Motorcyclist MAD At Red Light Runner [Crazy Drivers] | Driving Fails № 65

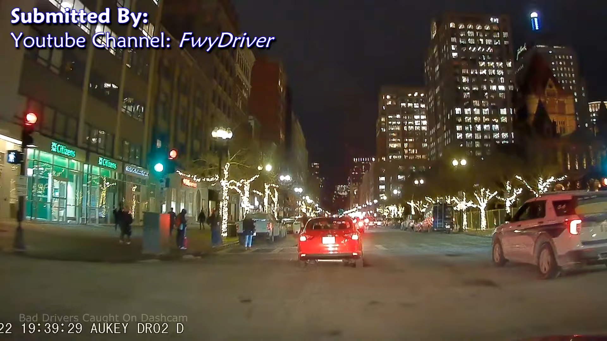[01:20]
Now that she's done being an idiot, all lanes are blocked by illegally stopped cars. This police officer isn't happy. It's just pretty much a freaking free-for-all.
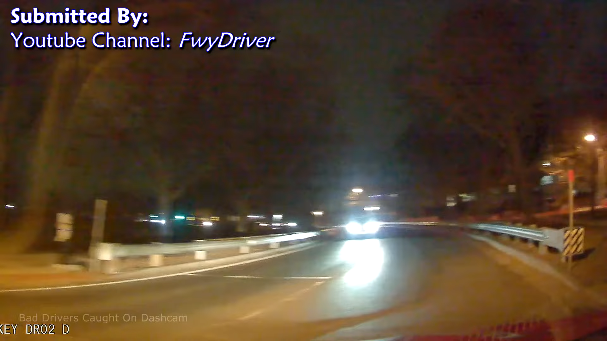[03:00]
He's passing illegally on a blind curve, headed right for the camera. That was crackhead Kathy's son from a drunken night in the hot tub. Asking if these two vehicles have good drivers in them is like asking if there are any real boobs or lips in Beverly Hills.
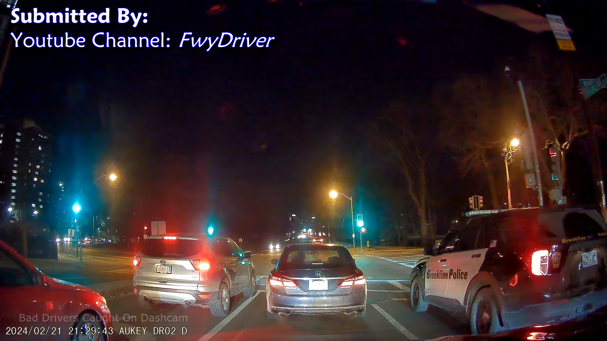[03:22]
This is a left turn only lane, and this is a straight only lane. They both do the wrong thing at the same time and almost collide.
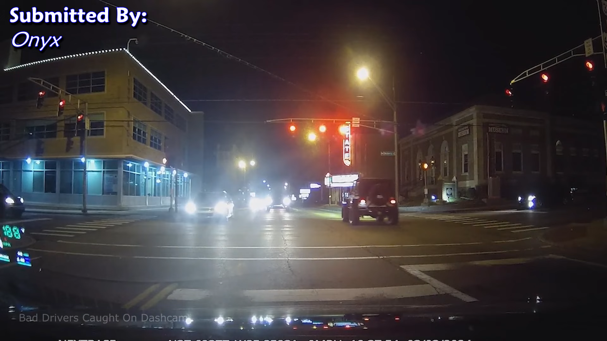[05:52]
Did he just yell at me, call me an asshole? Yep, he drove by and yelled at the camera. There was just as much space between the camera and his Jeep as there was inside his head.
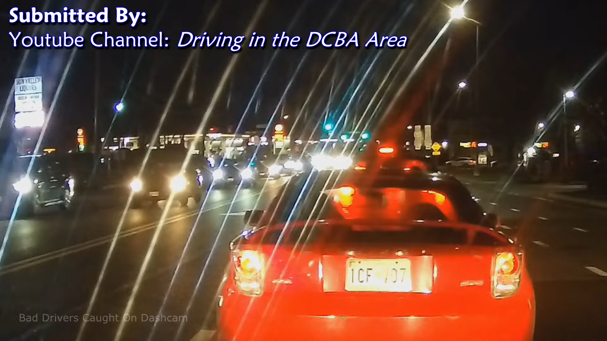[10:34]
Careful, there's a lady! Oh my goodness!